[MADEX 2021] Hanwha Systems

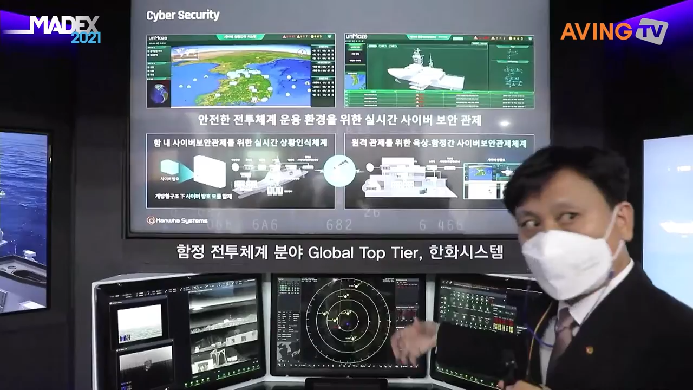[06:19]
이쪽으로 보시면 탐지 체계가 탐지한 정보를 운용자가 쉽게 볼 수 있도록 심벌화된 전시를 제공하고요.
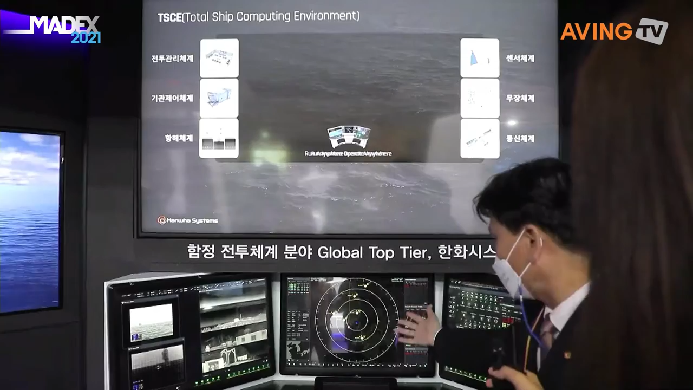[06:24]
여기에서 타겟에 대한 정보를 분석을 해서 위협이라고 판단이 되면 이쪽에 나와 있는 무장 체계를 통해서 대응을 할 수 있도록 이런 부분들을 자동으로 처리해주는 부분입니다.